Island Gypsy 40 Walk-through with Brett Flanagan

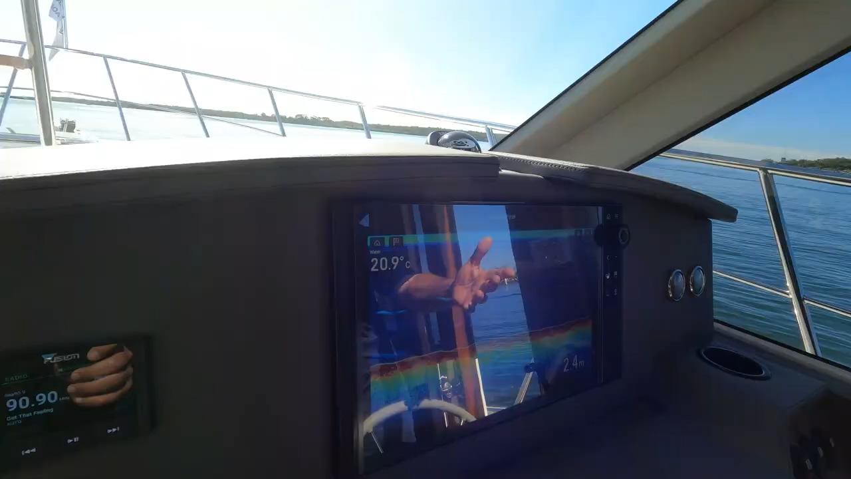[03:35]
On screen: depth 2.4 m, water 20.9°C
We have our Ray Marine 16 inch screen with
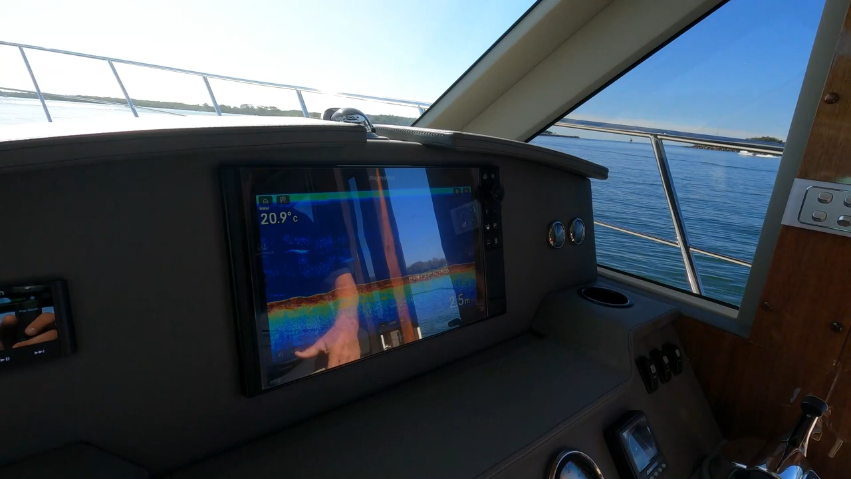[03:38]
On screen: water 20.9°C
our platinum card in it which is just a fantastic bit of gear.
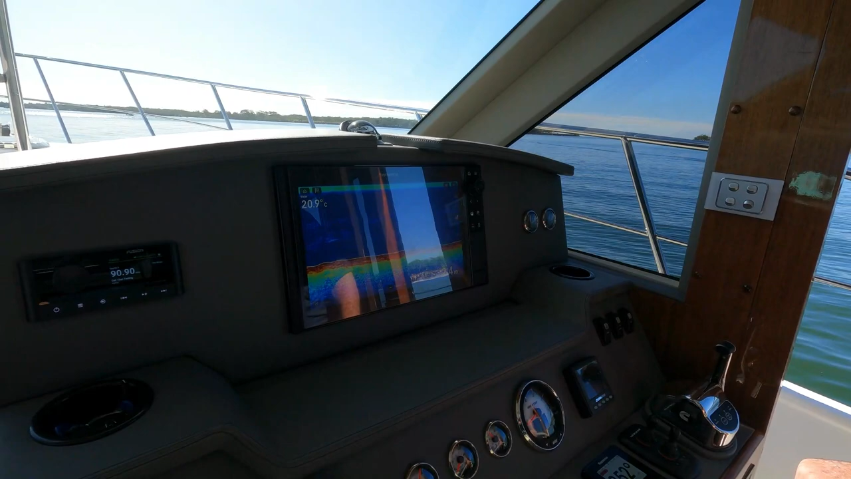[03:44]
On screen: water 20.9°C
Very happy to have Ray Marine on board. We're supplying Navionics for our boats. We also use Fusion which is a Bluetooth stereo system.